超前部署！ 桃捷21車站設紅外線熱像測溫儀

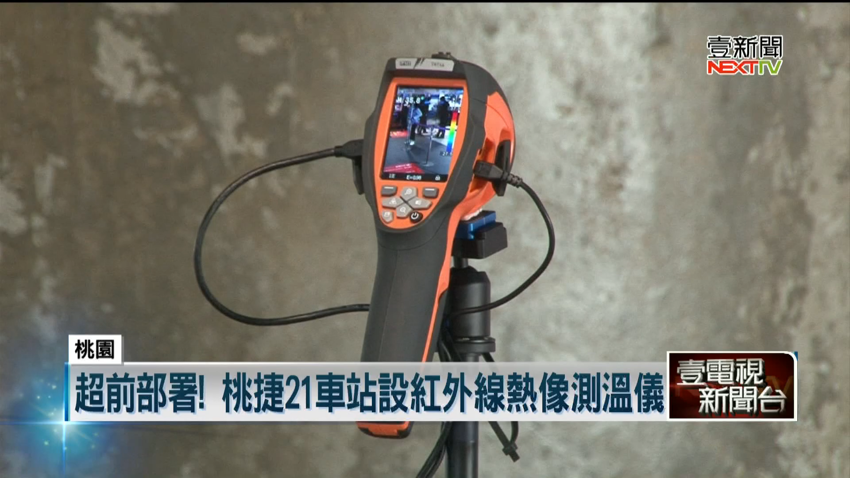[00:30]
在桃捷的21个车站全面架设红外线热像仪，启动监测发烧旅客机制。